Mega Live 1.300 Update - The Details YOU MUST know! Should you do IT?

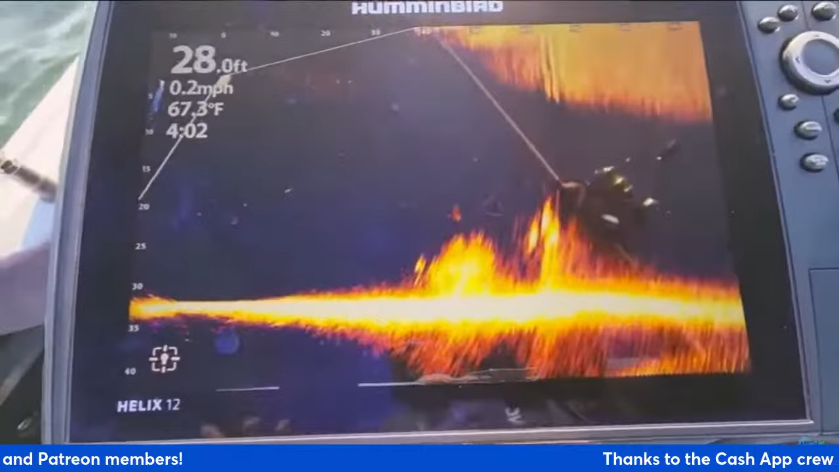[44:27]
On screen: depth 28.0 ft, water 67.3°F, speed 0.2 mph
get i'll go ahead and make some quick adjustments so you guys can see that and there we go so those are the
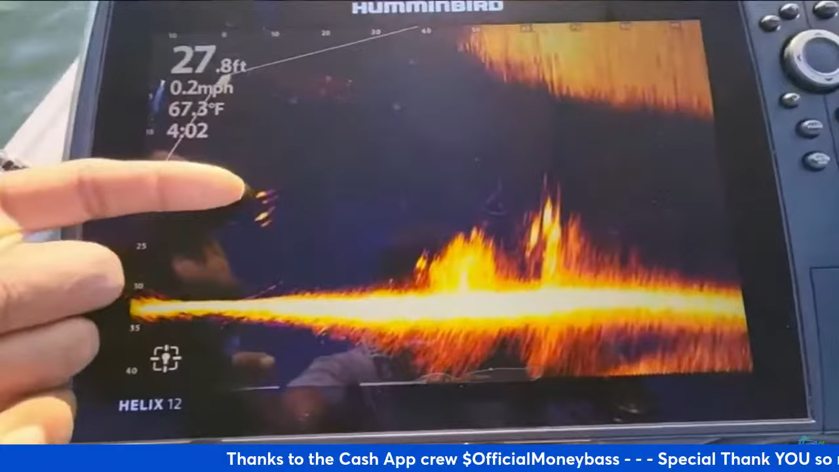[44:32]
On screen: depth 27.8 ft, water 67.3°F, speed 0.2 mph
fish that were following the bait all the way back if i wasn't talking i probably would have been able to
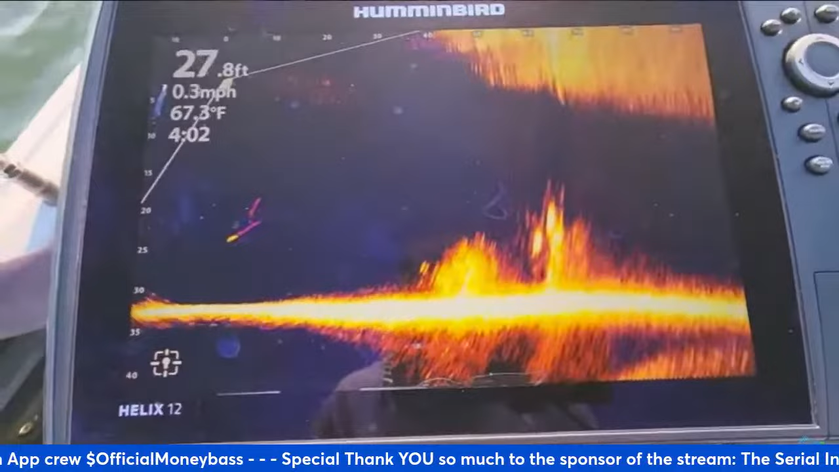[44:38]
On screen: depth 27.8 ft, water 67.3°F, speed 0.3 mph
catch that fish but whenever it hit i just kind of stopped reeling but you can see that the fish are still coming
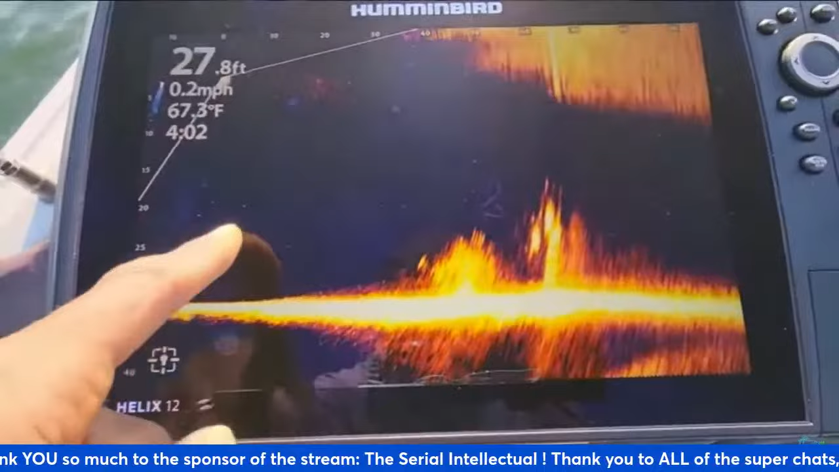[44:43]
On screen: depth 27.8 ft, water 67.3°F, speed 0.2 mph
this way and leaving that purple haze behind which is the persistence mode all right let's go ahead and make one more cast and then we'll make some adjustments on the settings
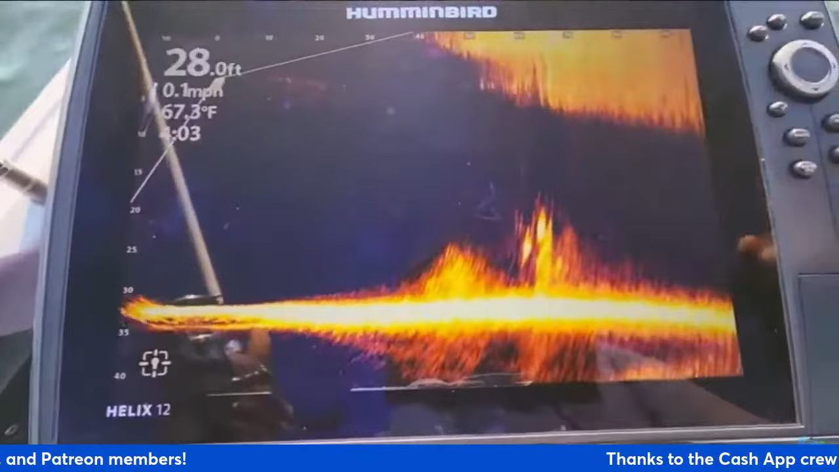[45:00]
On screen: depth 28.0 ft, water 67.3°F
range again we're going to count it down and just try to bring it right across here maybe it will be inside the beam
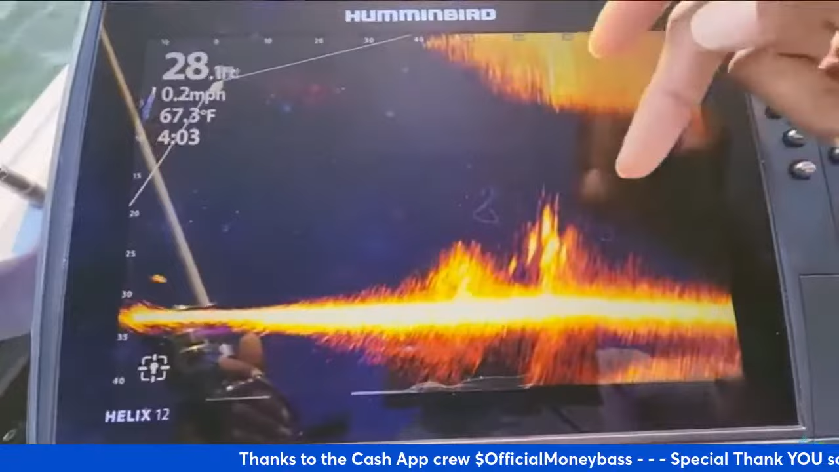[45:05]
On screen: water 67.3°F, speed 0.2 mph
so we'll see it this time maybe not but like i said we're out here i'm kind of bouncing around a little bit it's a little uh little just a little choppy out here there we go there's another fish
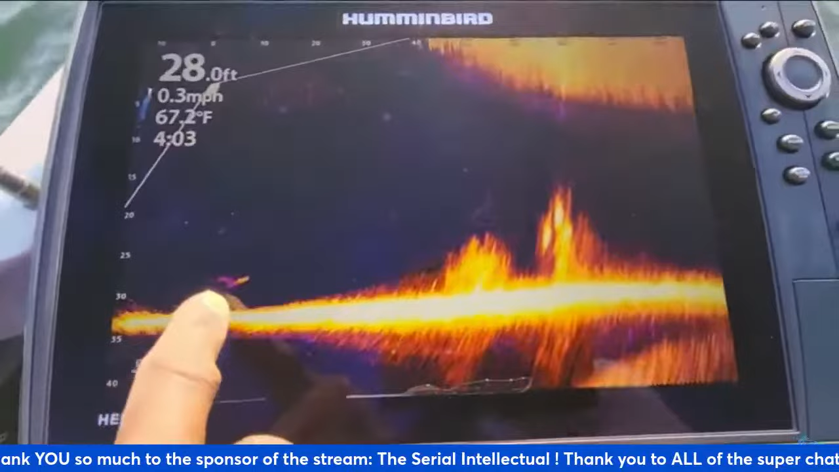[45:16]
On screen: depth 28.0 ft, water 67.2°F, speed 0.3 mph
you can see that purple haze behind him so you can see which direction that fish is moving coming from left headed to
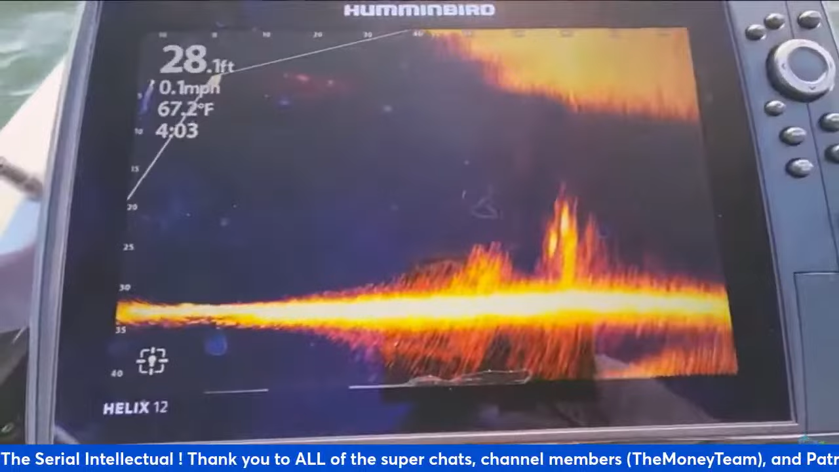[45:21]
On screen: depth 28.1 ft, water 67.2°F, speed 0.1 mph
the right headed toward that cover all right now you can see those fish starting to react right here
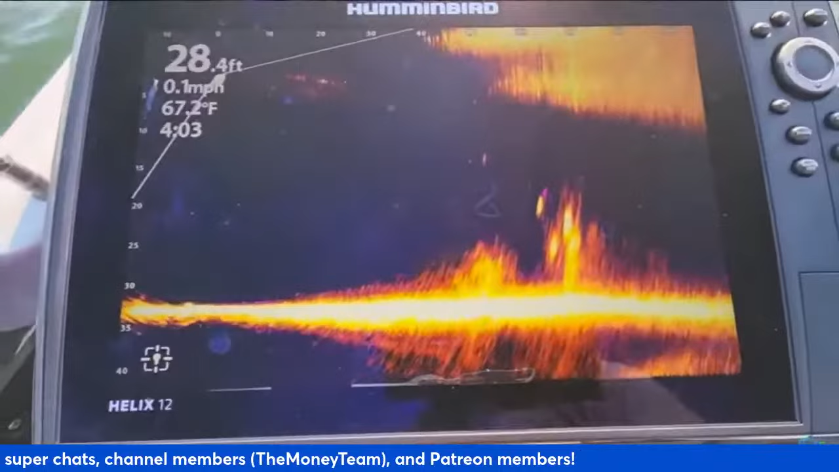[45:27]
On screen: depth 28.4 ft, water 67.2°F, speed 0.1 mph
there's my bait let me let that bait drop down can you
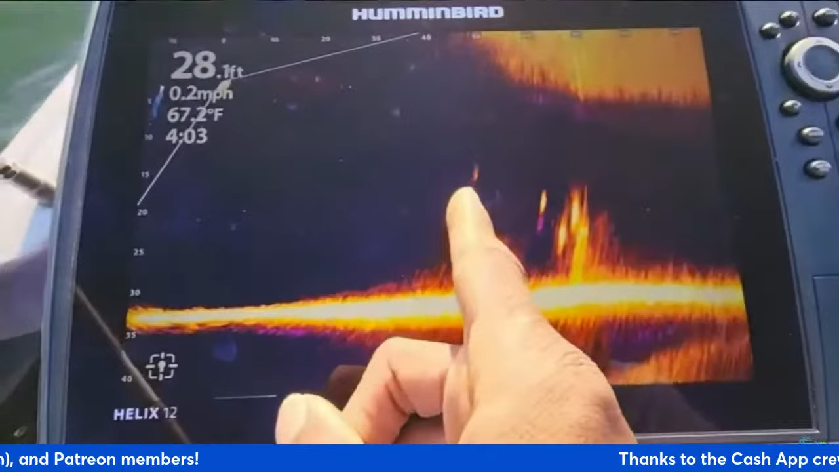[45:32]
On screen: depth 28.1 ft, water 67.2°F, speed 0.2 mph
see it so i'm going to let it drop all the way down here to that brush pal see if a fish will come out of there and follow it
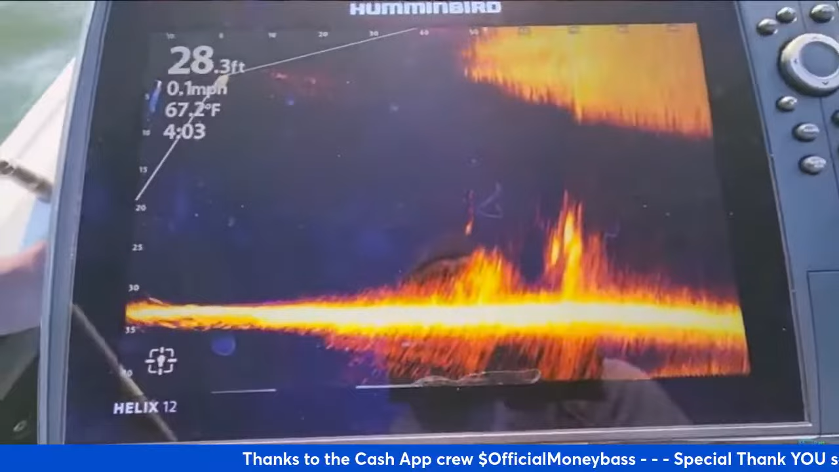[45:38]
On screen: depth 28.3 ft, water 67.2°F, speed 0.1 mph
right now the fish are kind of inactive you can see these fish down here on the bottom kind of taking a look at it
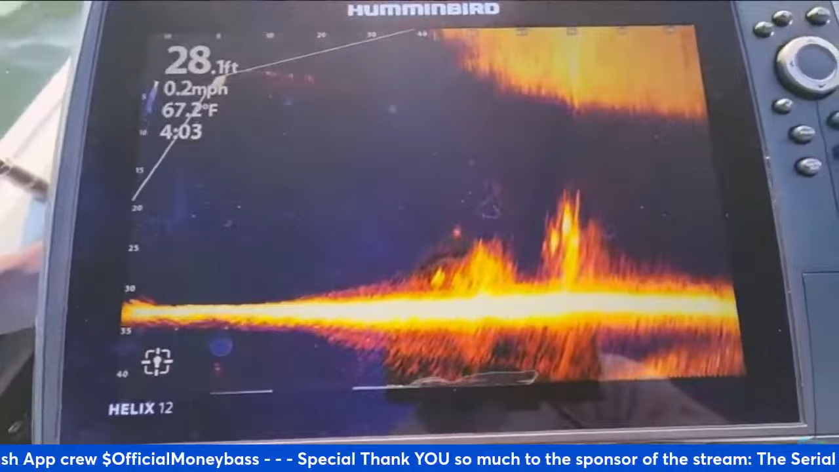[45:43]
On screen: depth 28.1 ft, water 67.2°F, speed 0.2 mph
there's my bait moving you see the fish coming up towards it
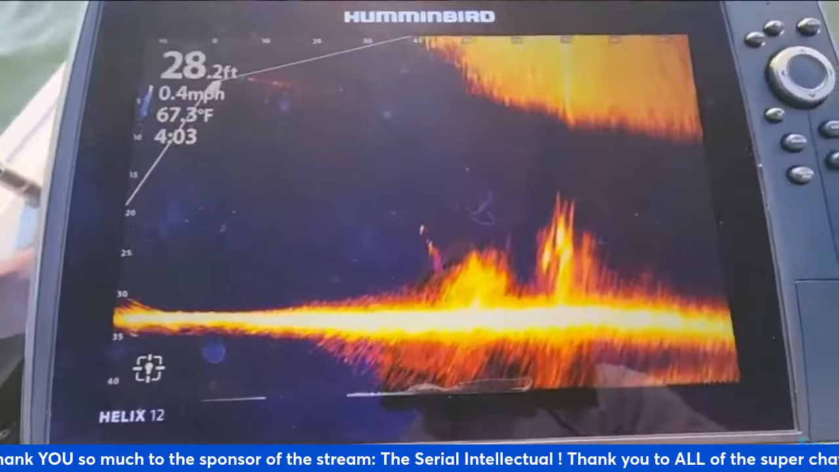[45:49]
On screen: depth 28.2 ft, water 67.3°F, speed 0.4 mph
let's see if they're going to hit it again uh-oh guys now that is
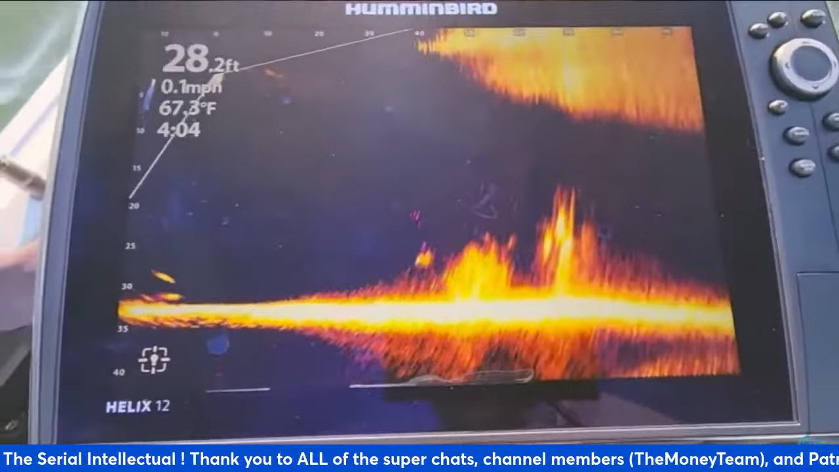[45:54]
On screen: depth 28.2 ft, water 67.3°F, speed 0.1 mph
a hookup whoo that is a hookup right there okay let me see if i can get him away
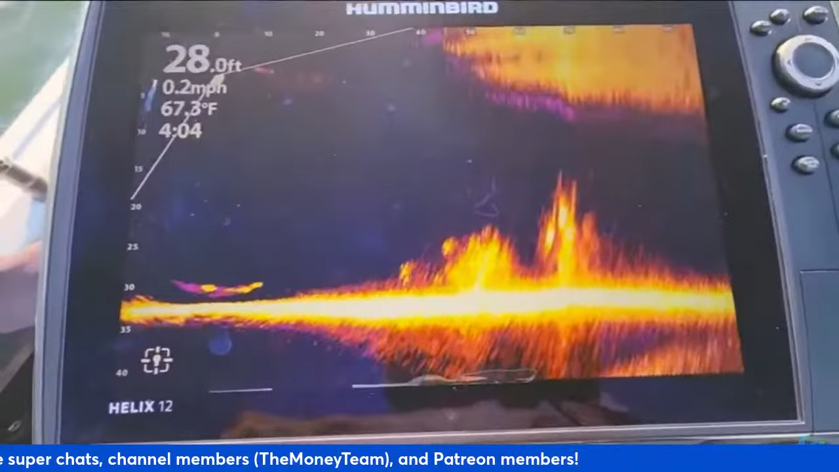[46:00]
On screen: depth 28.0 ft, water 67.3°F, speed 0.2 mph
from that cover i guess you can't get too much too much better than that